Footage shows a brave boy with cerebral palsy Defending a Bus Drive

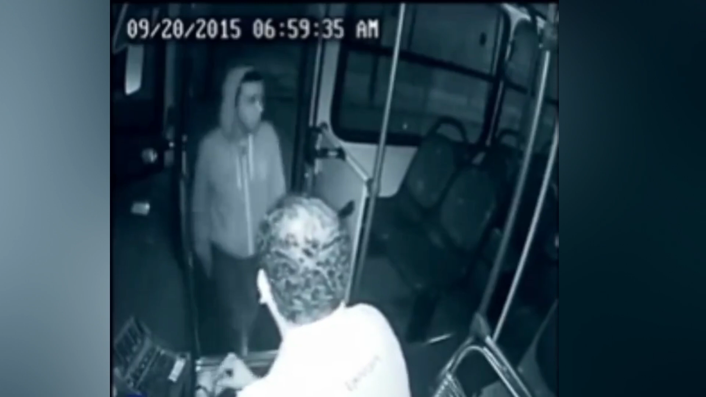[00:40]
While it is not clear where the video was shot, it has a date stamp of September 20, 2015.
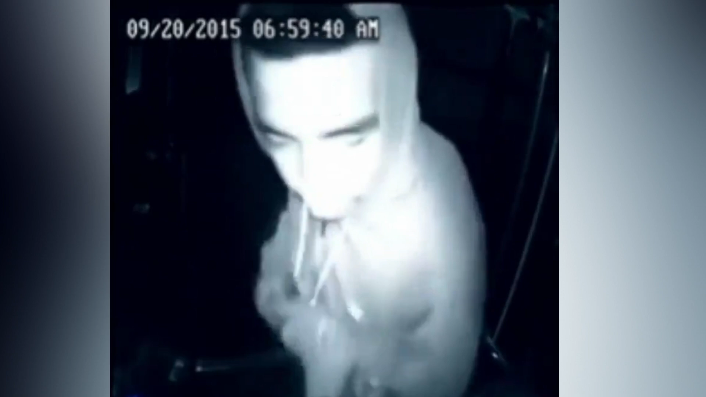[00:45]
However, it seems the heroic actions of this somewhat disabled boy have surfaced approximately eight years later.
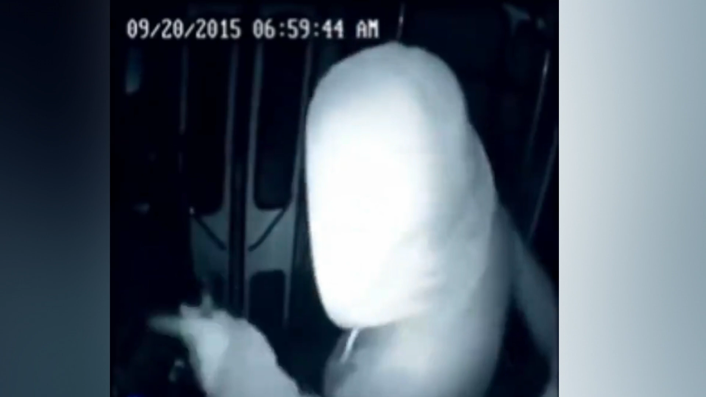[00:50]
The video was recorded from a CCTV camera that was installed inside the bus.
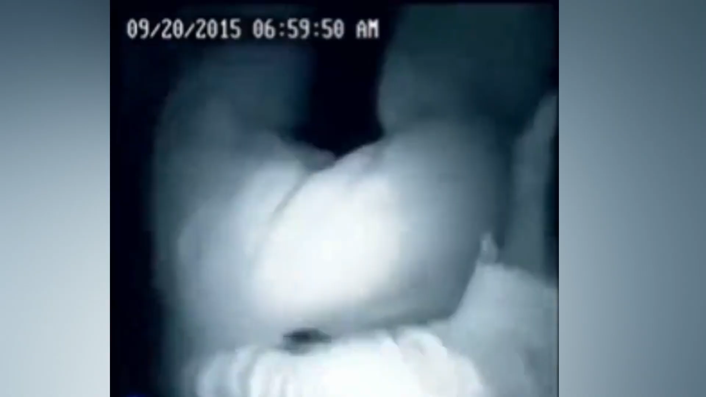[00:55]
The video shows a bus driver seemingly going about his daily routine when a man walks through the door onto the bus. Brandishing a blade, the man assertively steps towards the driver with the weapon pulled back in one hand, apparently threatening to harm him while uttering something inaudible.
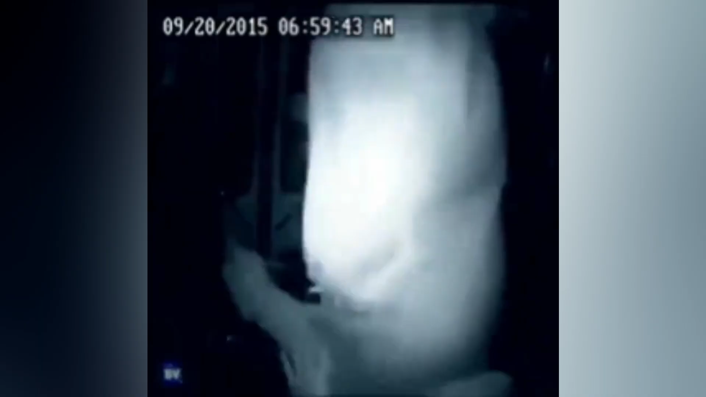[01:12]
The scared driver then holds on to the empty hand of his attacker. A small tussle ensues, and the door closes.
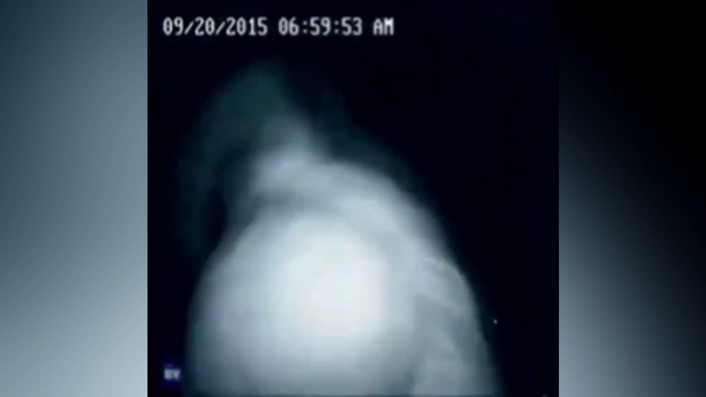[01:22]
A figure was then seen approaching the attacker and distracting him just enough for the bus driver to seize the opportunity to fight back. The figure then retreats further into the bus to seek safety. The driver of the vehicle then begins to hold the robber from behind, preventing him from doing any damage with the weapon. As he attempted to break free from the driver's hold, he was then forced into the closed door, where the driver delivered a flurry of punches. Additionally, the previous figure then steps back into the frame while the others were fighting.